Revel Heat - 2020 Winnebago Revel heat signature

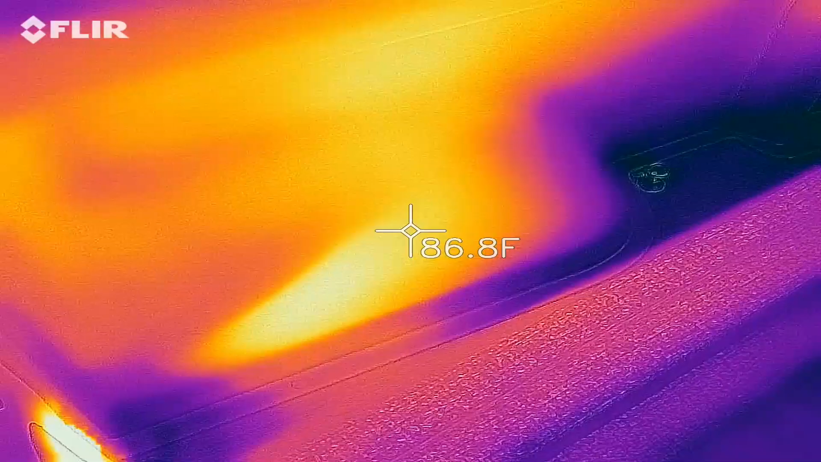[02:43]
On screen: spot 86.8°F
That's probably going to go back to be more around what the floors are at. So the main issue is the floor.
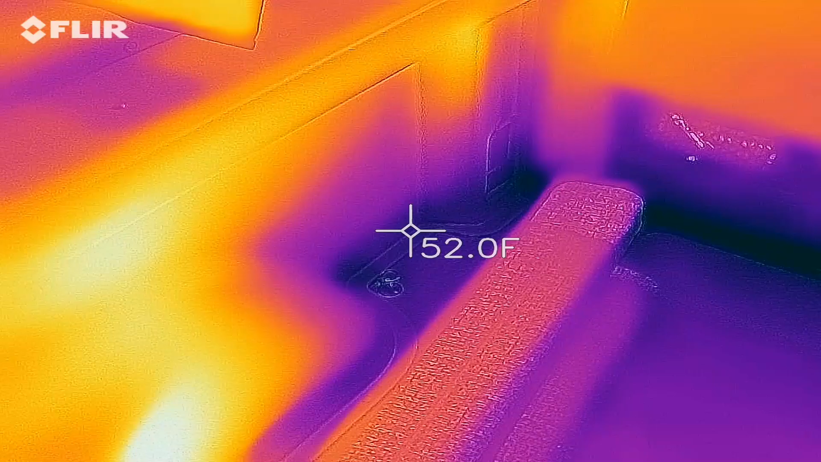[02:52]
On screen: spot 52.0°F
So let me put the bed down and try the ceiling a little bit.
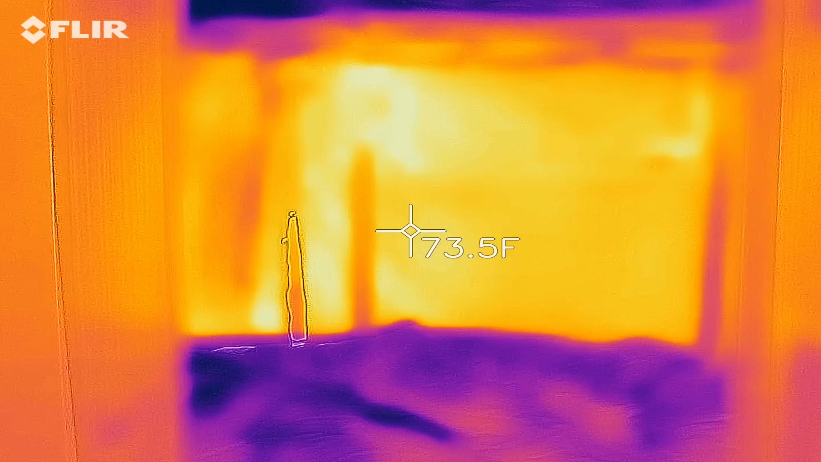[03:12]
On screen: spot 73.5°F
Obviously heat rises, so we are going to see a little bit more warmth up there,
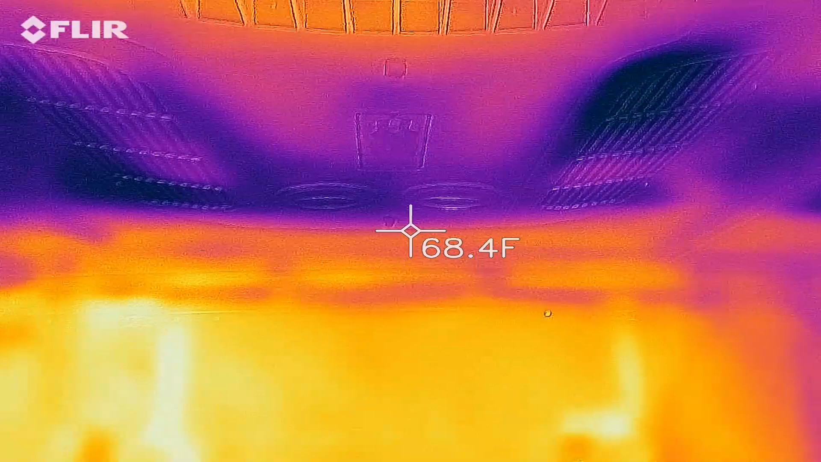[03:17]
On screen: spot 68.4°F
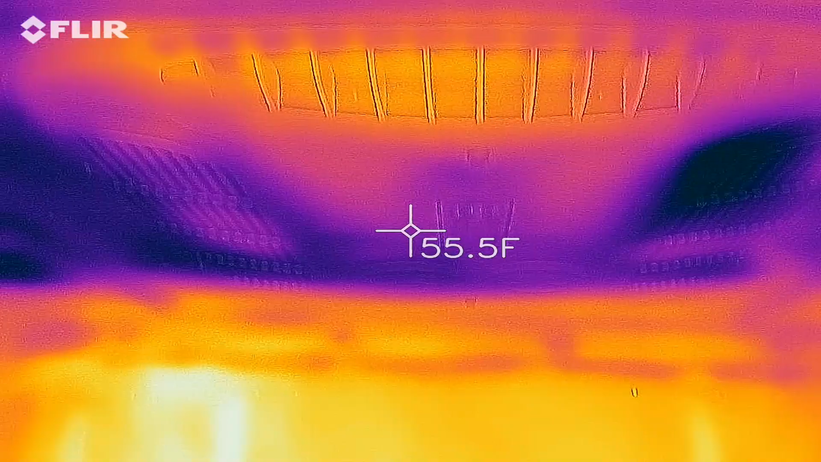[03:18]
On screen: spot 55.5°F
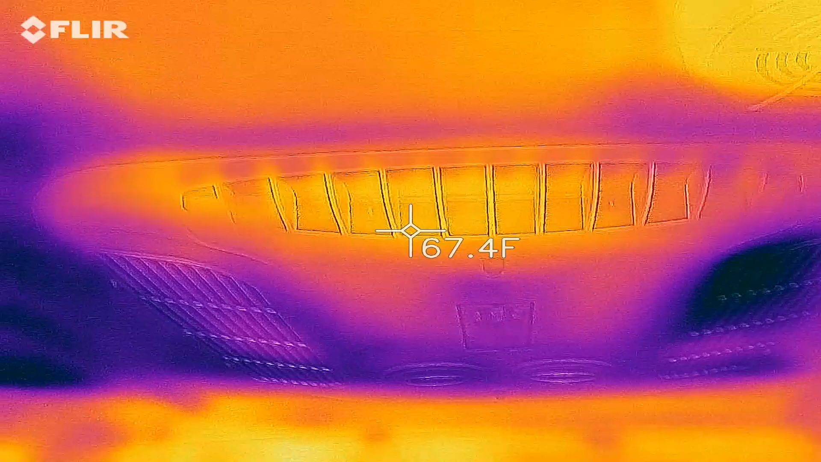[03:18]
but normally it's pretty warm with the exception
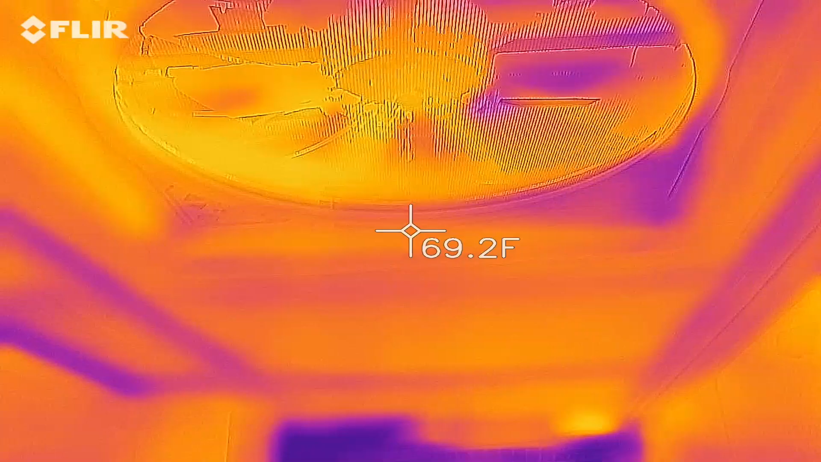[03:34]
On screen: spot 69.2°F
Here's another big culprit, which is that fan.
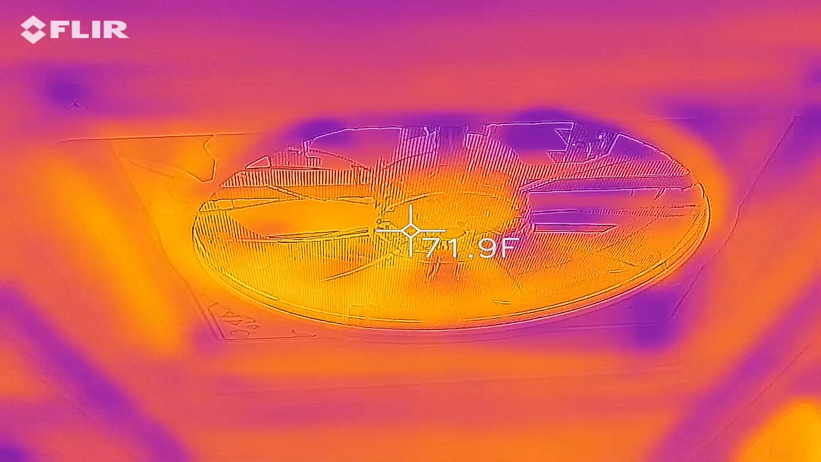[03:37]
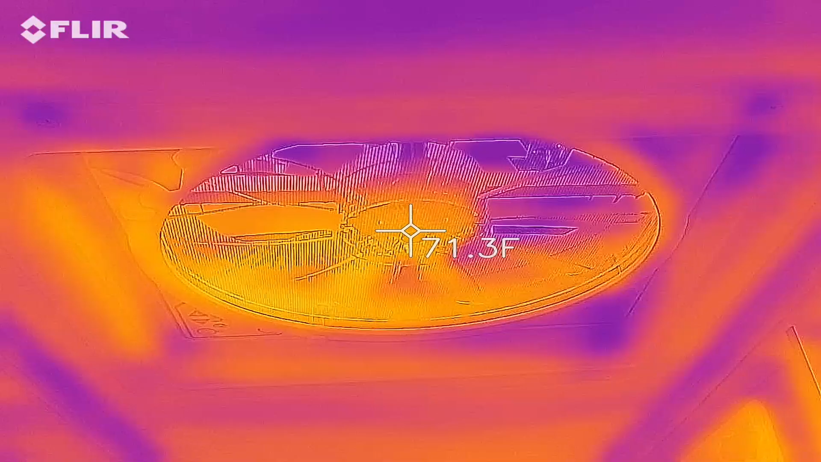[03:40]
On screen: spot 71.3°F
You know, it says 71 degrees, but it's pretty cold.
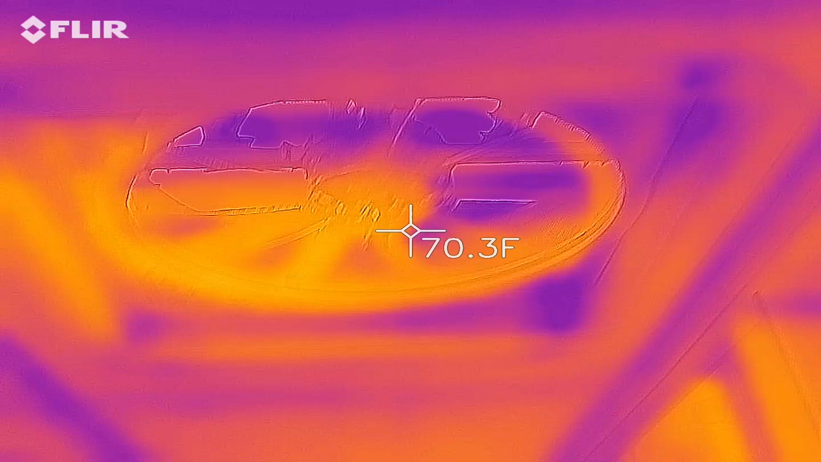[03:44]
On screen: spot 70.3°F
It feels both drafty and cold. You could see the
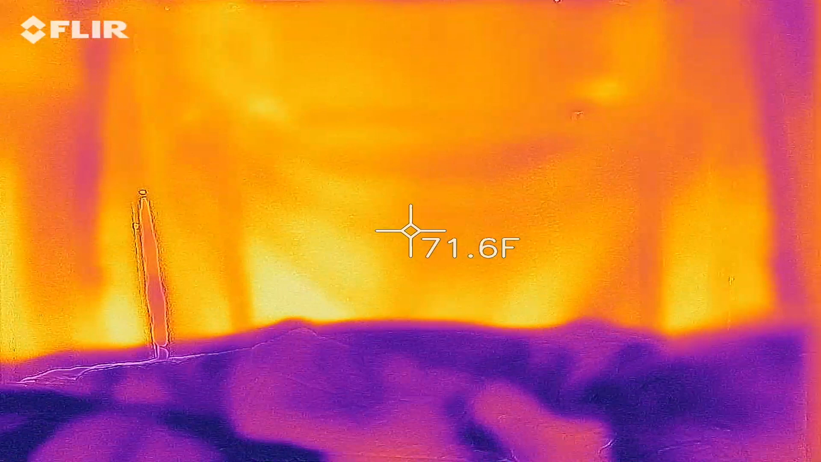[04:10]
On screen: spot 71.6°F
The back door is not the problem. If I was to try to address the issues
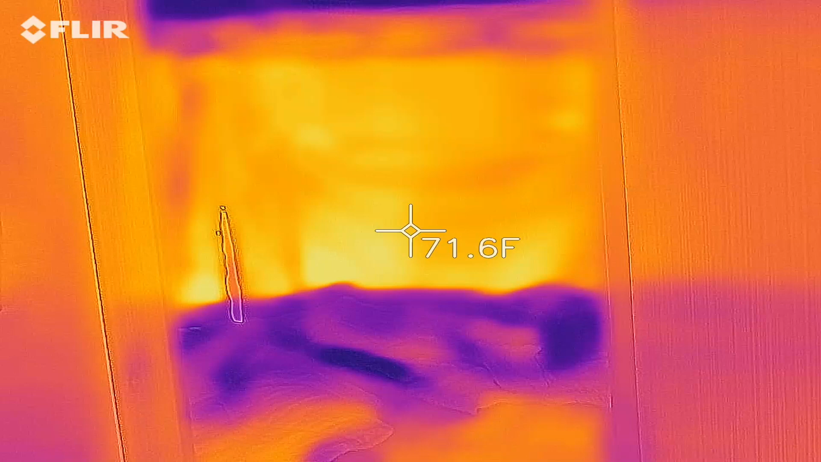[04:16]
On screen: spot 71.6°F
of insulating the sprinter van, I would deal with the floor.